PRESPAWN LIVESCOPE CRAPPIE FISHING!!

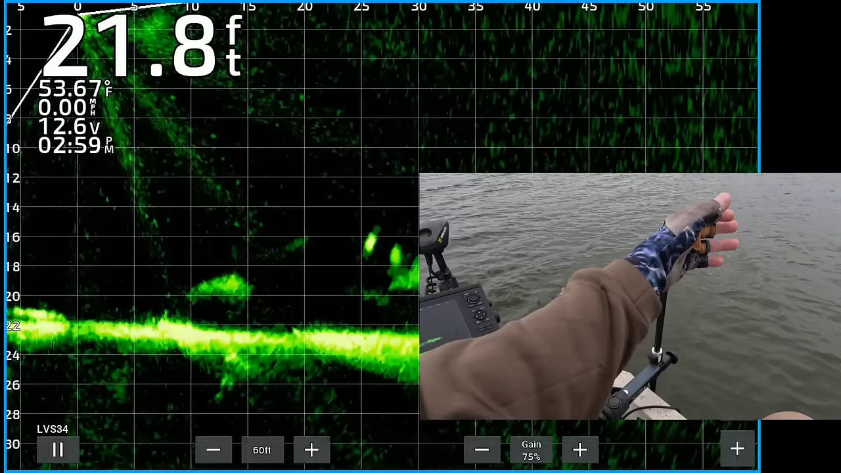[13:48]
On screen: depth 21.8 ft, water 53.67°F, speed 0.00 mph
Oh, there's a nice couple of crappie. See if they'll eat it. There's my jigging weight dropping down.
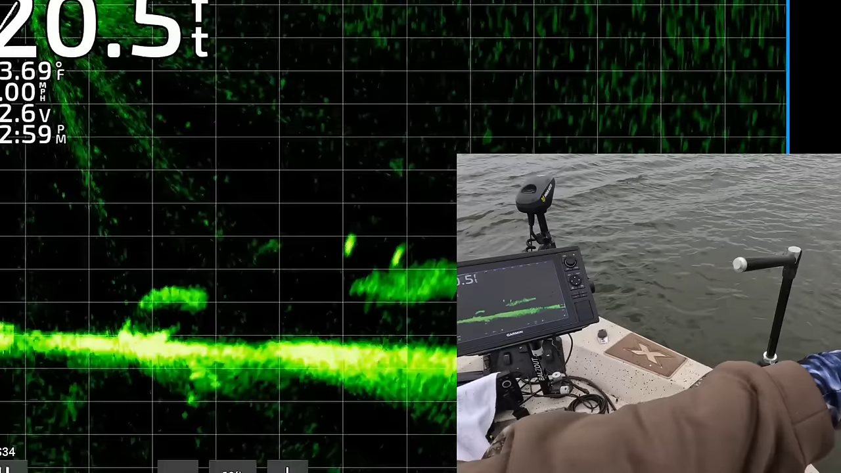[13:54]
They're hanging by that shad. Trying to get a bite to eat. Alright, there's my jigging weight.
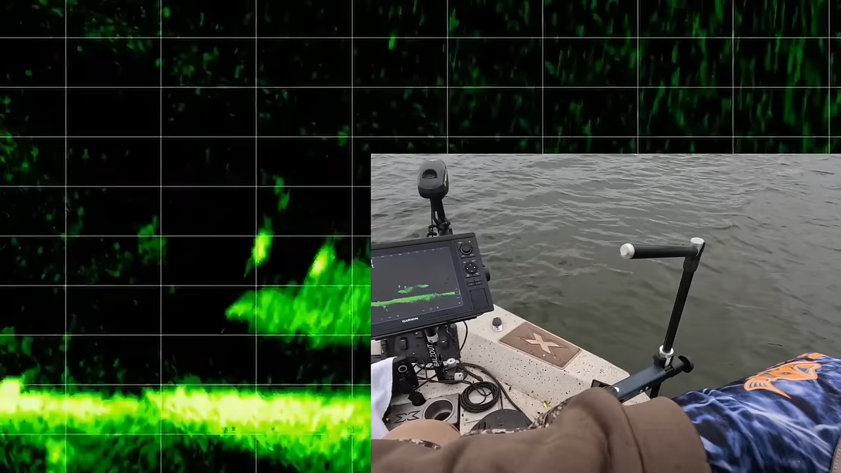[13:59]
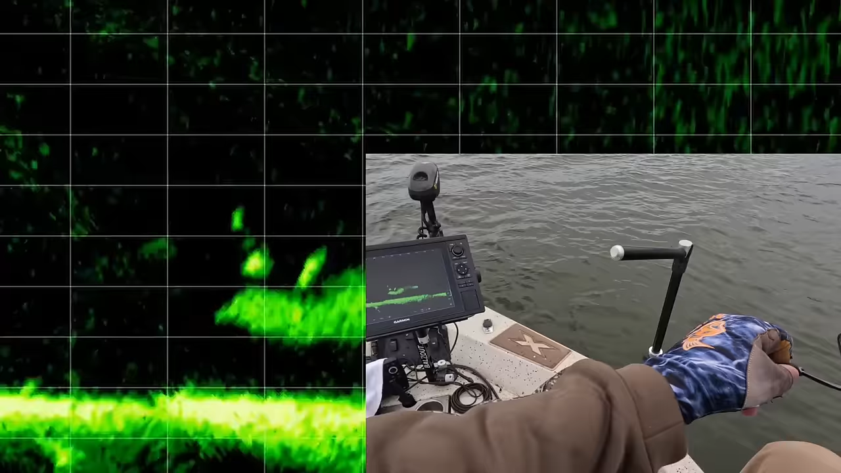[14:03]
That fish turned. He's following it. Got that one. He got it.
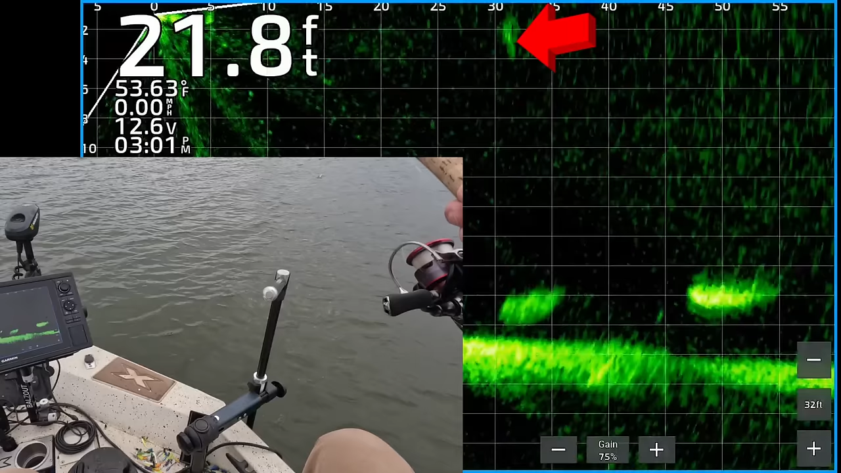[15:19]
On screen: depth 21.8 ft, water 53.63°F
There's my jigging weight coming down. You can see a little crappie right there. About 25 feet from the boat. Got it lined up. Actually looks pretty good.
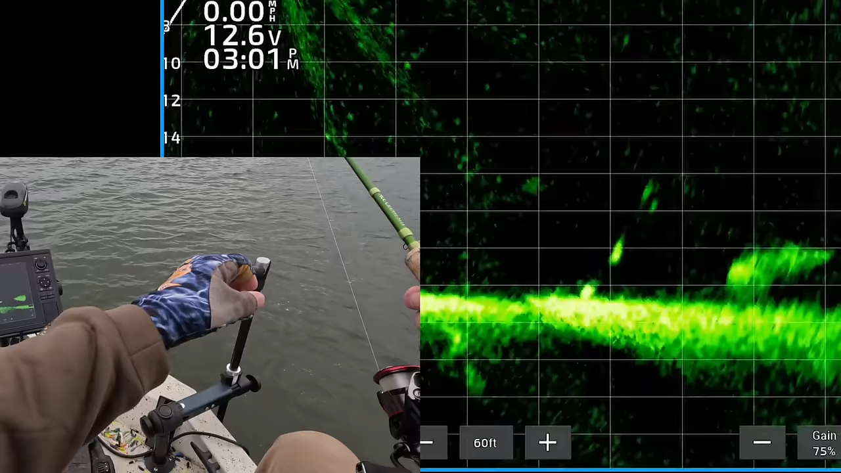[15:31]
I'm going to drop my weight. And lure down to it. See if he'll eat it.
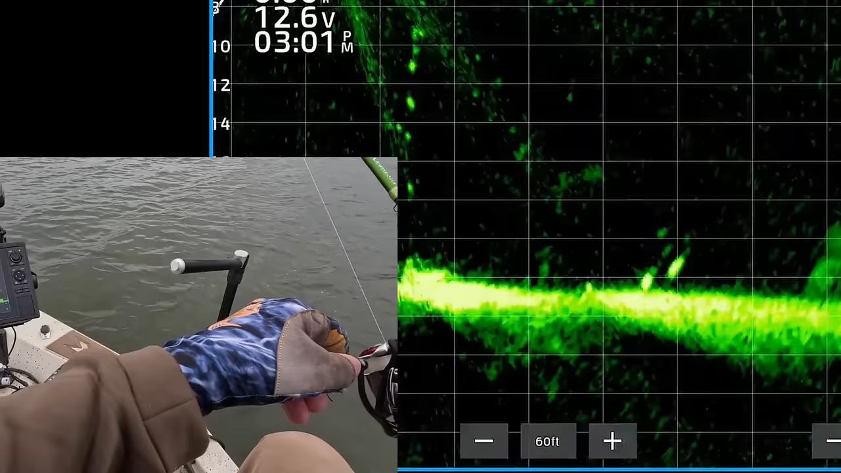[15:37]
First one's already turned. But he is not interested.
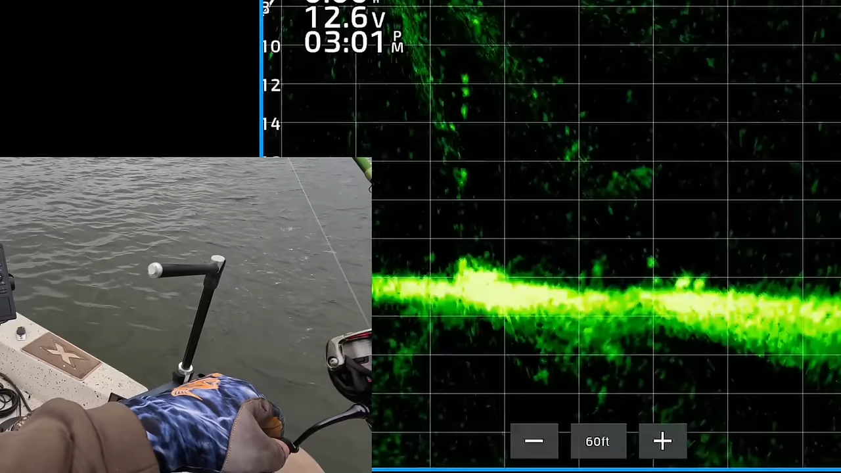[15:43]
Oh, man. Thought he was going to be interested. He followed it. Or he looked at it at least for a second.
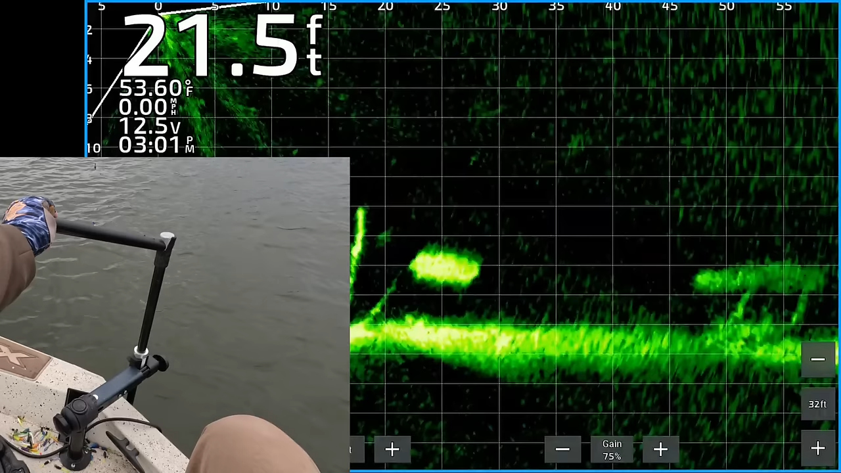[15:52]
On screen: depth 21.5 ft, water 53.60°F, speed 0.00 mph
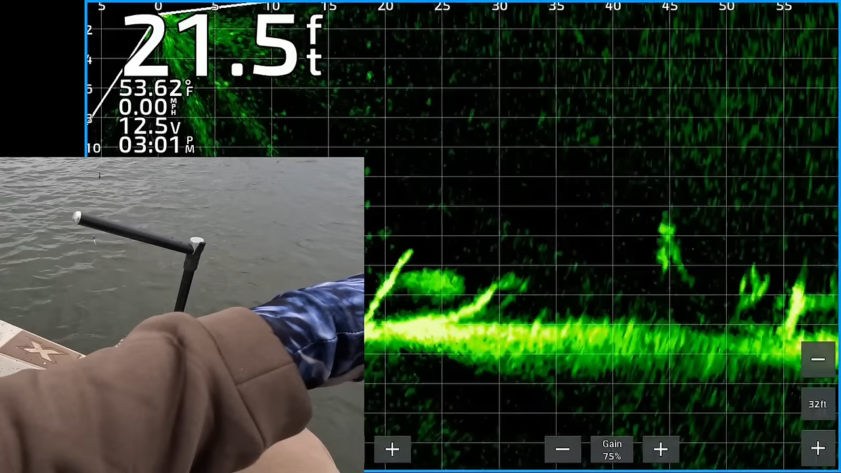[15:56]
On screen: depth 21.5 ft, water 53.62°F, speed 0.00 mph
Line up the transducer and find some fish to throw the jig to.
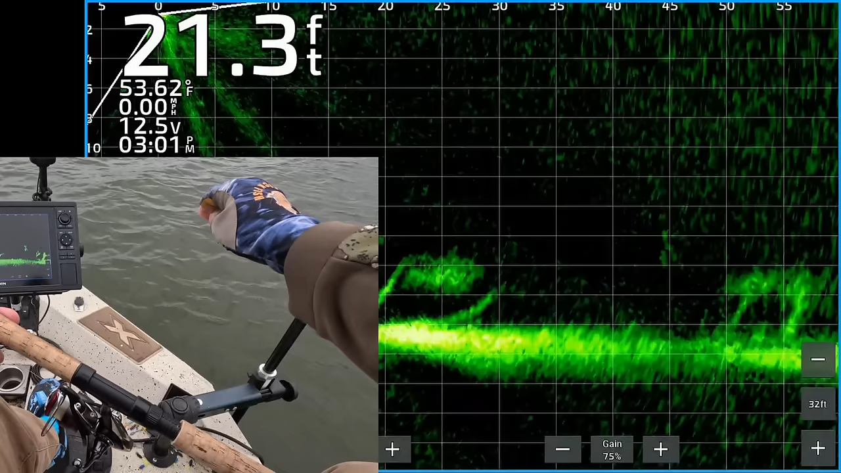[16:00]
On screen: depth 21.3 ft, water 53.62°F, speed 0.00 mph
All right. I'm going to look around.
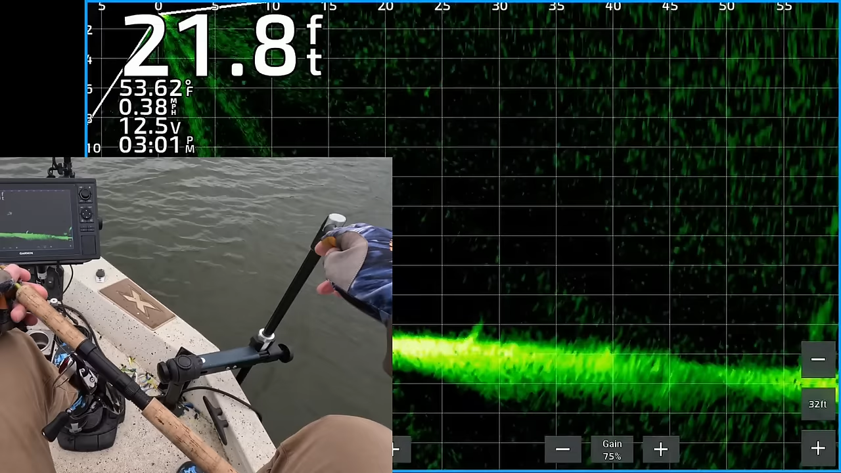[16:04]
On screen: depth 21.8 ft, water 53.62°F, speed 0.38 mph
Come on, crappie. Where are you?
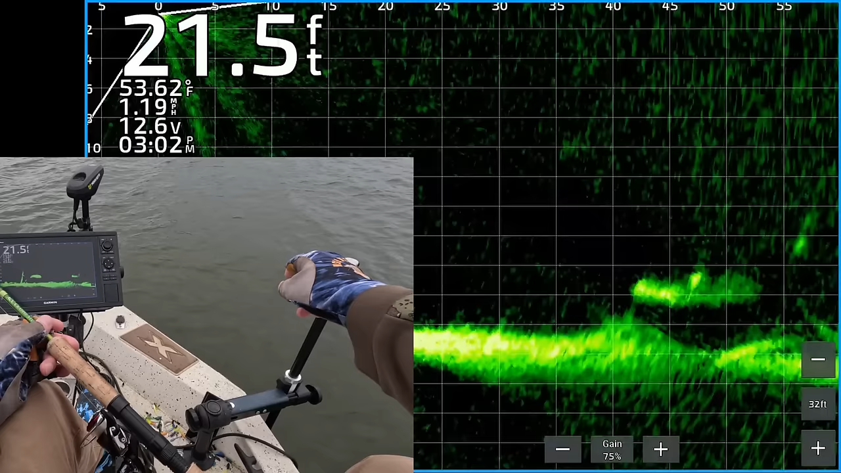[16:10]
On screen: depth 21.5 ft, water 53.62°F, speed 1.19 mph
Oh, there's a couple nice ones. 50-something feet from the boat.
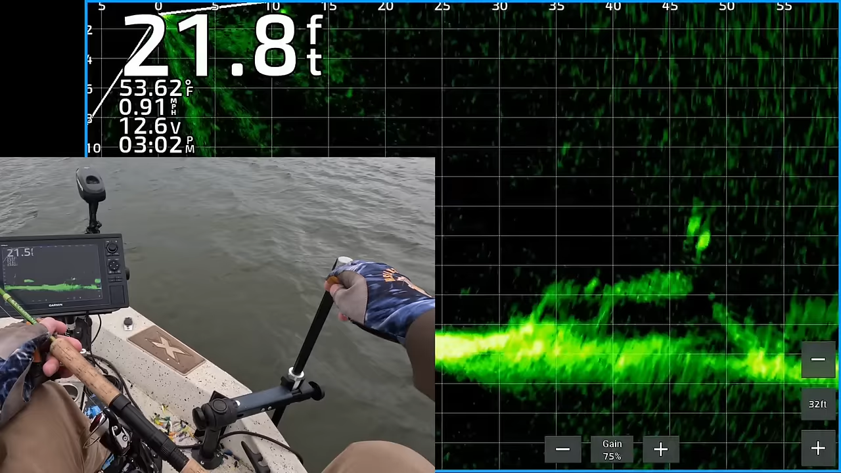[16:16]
On screen: water 53.62°F, speed 0.91 mph
Right there. And the wind is ripping. I'm moving kind of fast. There they are. 40 feet from the boat.
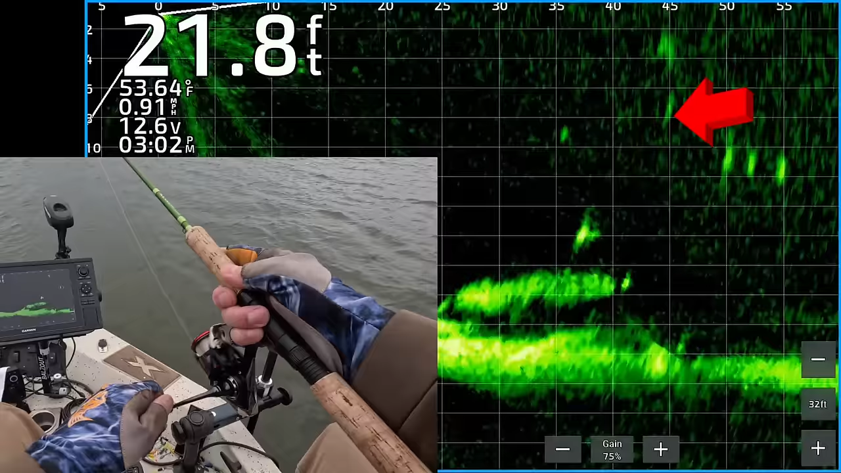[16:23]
On screen: depth 21.8 ft, water 53.64°F, speed 0.91 mph
There you see my jig and weight dropping down. Kind of lose sight of the fish. I didn't get it lined up right. The wind was just ripping. But my jig and weight are really close to the fish. I got that one. I didn't even see it. Hardly. Then one of them just circled around and got it. I see them coming up. Key point is to keep moving your lure towards the fish if you know they're there.